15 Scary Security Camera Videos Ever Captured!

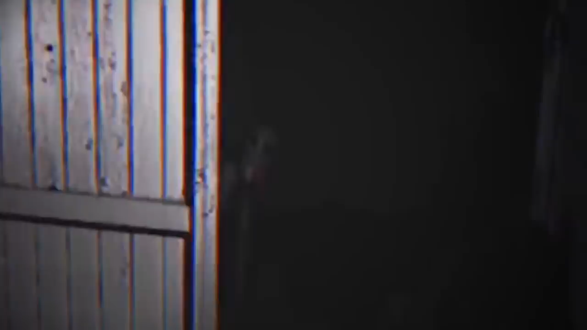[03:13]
What he was about to find out, though, was that this was no animal and might even be a creature from another planet. To the side of a wooden door, what seems like a grey alien peeks its head around the corner and then starts to look around.
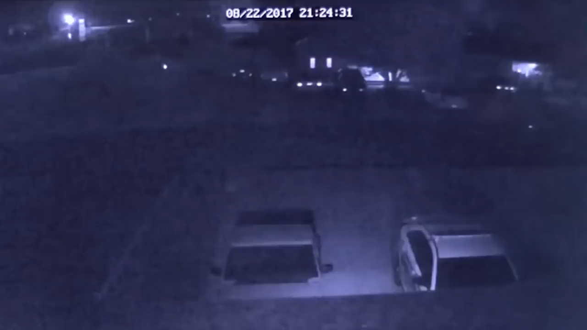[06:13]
These parking spots are outside a young couple's home, and they've become concerned by late-night activity in the area. Faring that it could be a local hangout for people getting up to no good,
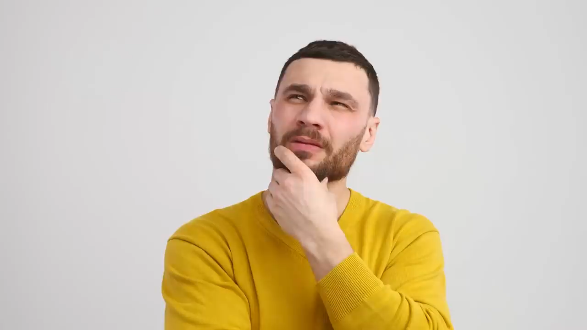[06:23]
they ensured the camera was pointed towards where their car was, and waited to see if it caught anything. While they didn't get any evidence of criminal activity, what they did recall was far stranger. In it, you can see a ghostly apparition walking across the street, and moving at quite a speed. The homeowners realized that you could see the movement of the arms and legs as it walked past,
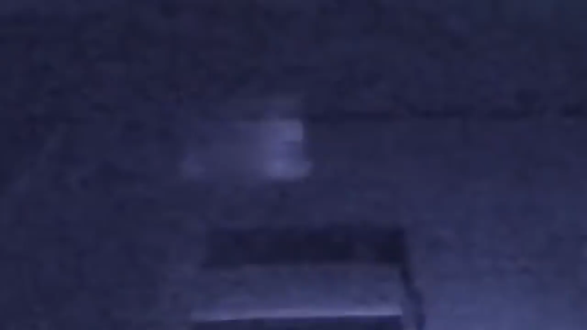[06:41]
and it seems to leave a blur of light behind it. This phenomenon is definitely human-like, and is believed by many to be an actual ghost caught on camera. There doesn't seem to be any other explanation for what could cause this, does there? 9.
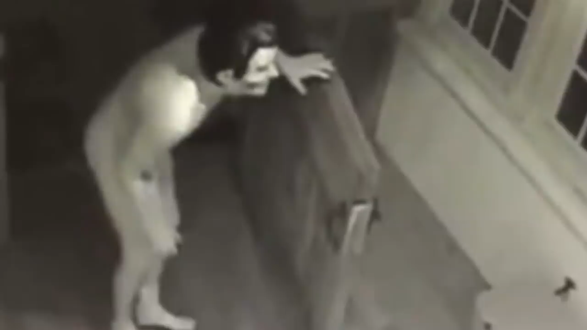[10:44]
This intruder had broken into his victim's house, but wasn't being discreet.
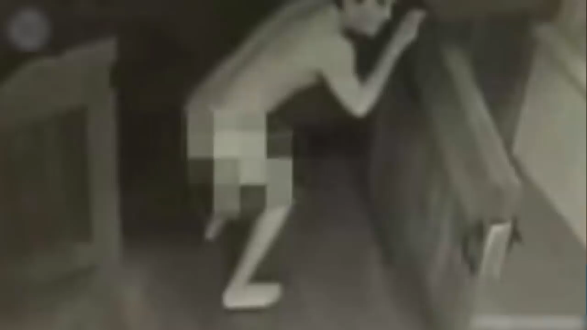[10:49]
He was almost fully naked apart from a carefully placed sock, and he wore a Ronald Reagan mask over his face. The residents in the home spotted him, and he ran off as fast as he could.
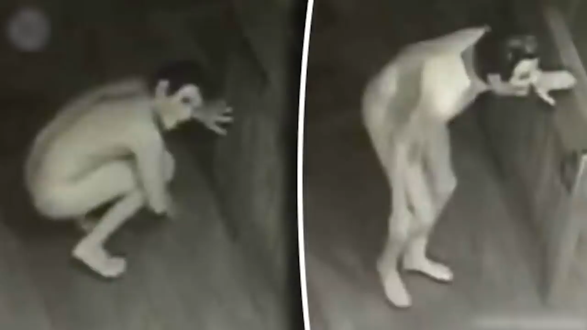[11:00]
But so far, despite the video having been shared widely on social media, the identity of this disturbed individual has yet to be confirmed. It makes you wonder, though, what his plans were and what he would have done if he hadn't been interrupted. This doesn't seem to be the first time he had done something like this, so does that mean that he and others like him regularly sneak into other people's houses? If this video isn't proof that you need to make sure you lock all of your doors and windows, even during the day and when you're awake, then I don't know what is.
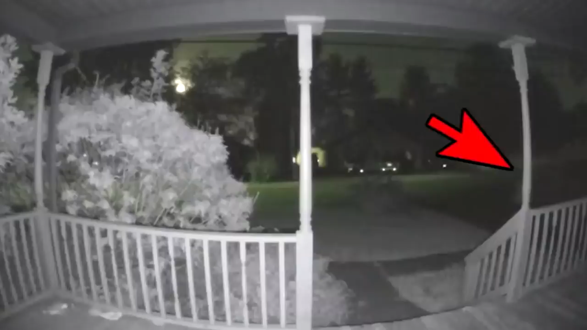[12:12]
Ghost Caught On Camera This video was recorded on a doorbell security system during the middle of a winter's night, and is looking out across the family's porch and street. It's still and quiet, and the only noise is the wind blowing through the trees. Suddenly, however, movement can be seen on the right-hand side. As it's in the dark, this initially looks like it's a person approaching the house, but as they come into a better position, it soon becomes clear that the figure is slightly transparent and not behaving like a normal person. Is this a ghost walking around in their front yard? She appears to be wearing a dress and is looking around, and then walks off towards the driveway and vanishes again.
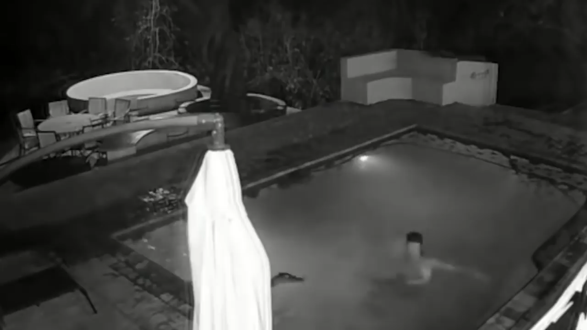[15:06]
There are screams and shouts from everyone else that's there, and she manages to escape before it attacks her.